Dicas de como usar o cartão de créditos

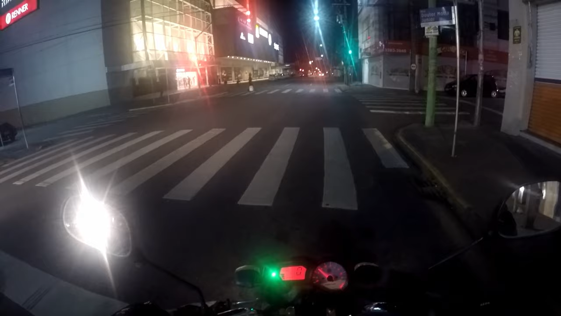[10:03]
Tá aqui legalzinho, mano. Dá pra curtir, tirar uma pira aí. Tomar um... Ver um cineminha, pá. Olha ali, filha da mãe, cara. Nem olhei o cara vindo, velho. Tá me dando um susto. Sorte todo de boa, se eu tivesse meio... Olha o outro. Esse aí eu já tinha visto no retrovisor. Tá vindo mais um ali atrás. Mas vai virar junto comigo aqui. Então, de boa. Isso aí, galera. Hoje tá um dia...
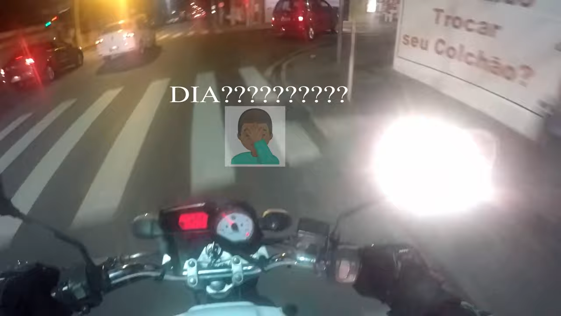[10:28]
De novo, cara. Que manique eu tenho que falar dia durante a noite. Tá uma noite agradável.